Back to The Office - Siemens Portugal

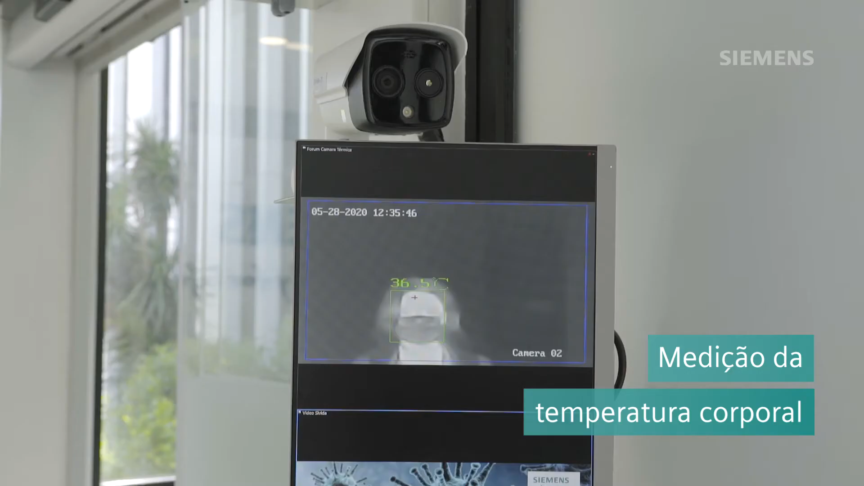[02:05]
a medição de temperatura corporal passa a ser feita através da leitura por câmaras termográficas localizadas na recepção e nos pisos de entrada dos edifícios que estão abertos de momento.